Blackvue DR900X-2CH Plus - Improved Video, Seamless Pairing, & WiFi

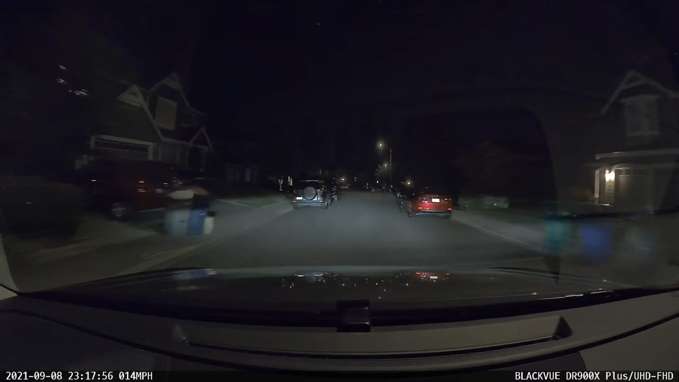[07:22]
Next, let's move on and take a look at some nighttime dash cam footage. Now this new dash cam, it doesn't use a faster lens or an upgraded image sensor. All the changes here are going to be done with the image software processing.
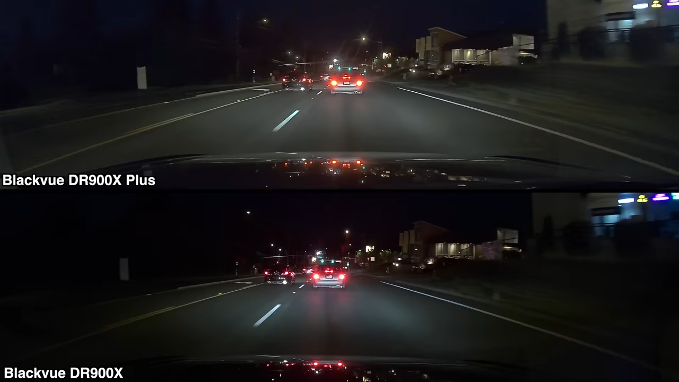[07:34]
And what I noticed comparing the newer dash cam to the previous model is that the front camera is a little bit brighter.
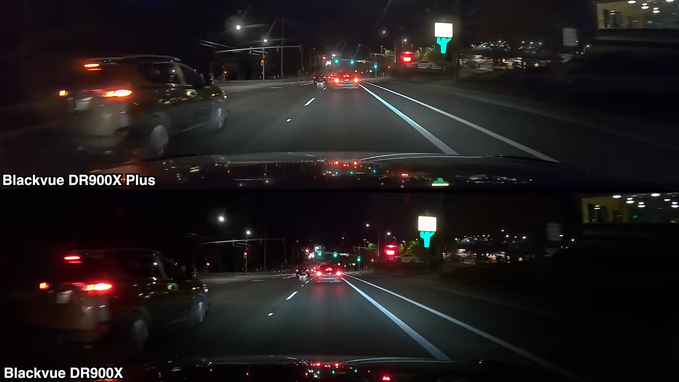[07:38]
It's not a massive difference, but it is an improvement nonetheless. And actually, here's a better clip to show you the difference. This is a clip of a car actually running a red light in front of me.
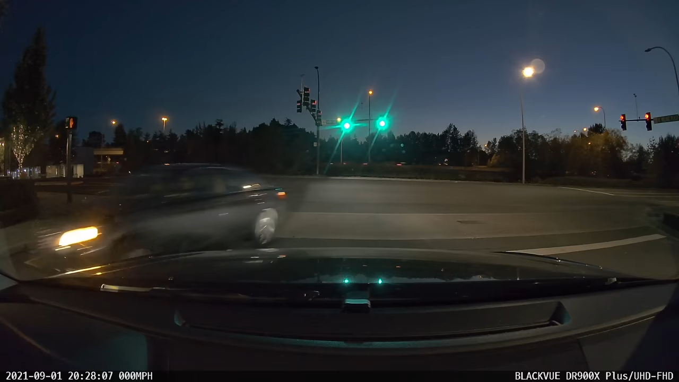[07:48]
The DR900X Plus does a better job of recording both the car and the road around me. Now don't expect magic here though. The DR900X Plus, it's not able to stop motion at night and I'm not able to capture the plate either with either the front or the rear dash cam.
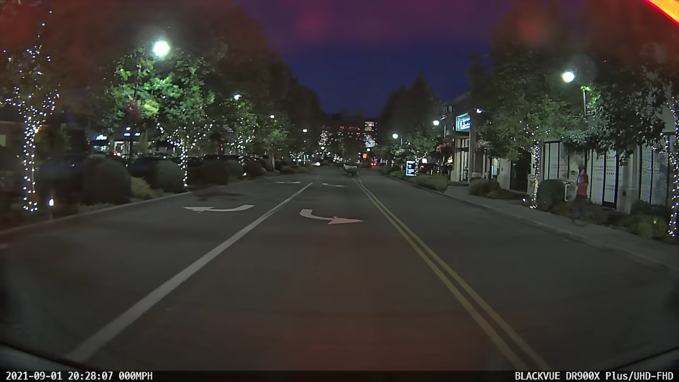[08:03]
So just want to set some realistic expectations here. Freeze framing license plates on a car that's moving at night, that's really tough for any dash cam.